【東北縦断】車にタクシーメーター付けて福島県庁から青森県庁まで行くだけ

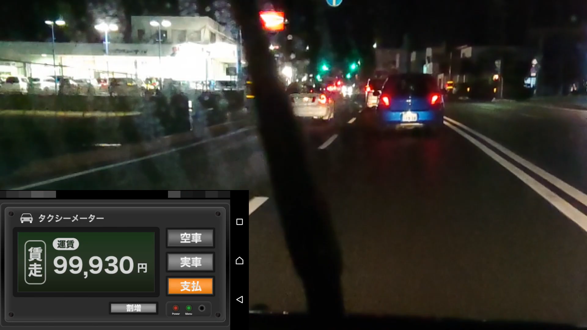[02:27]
930円です多分次10万越します